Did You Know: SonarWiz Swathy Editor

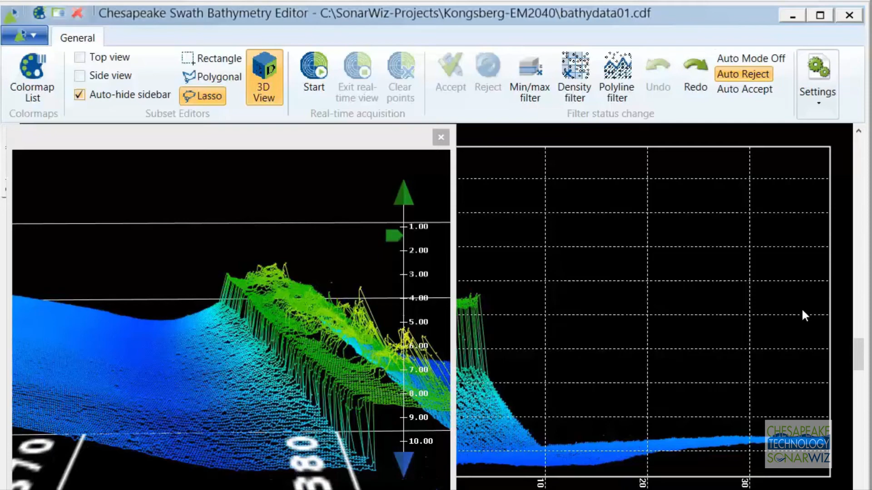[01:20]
Advancing the file in the 2D view also keeps the 3D view synchronized and vice versa. Edits can be made in either the 3D view or the 2D view,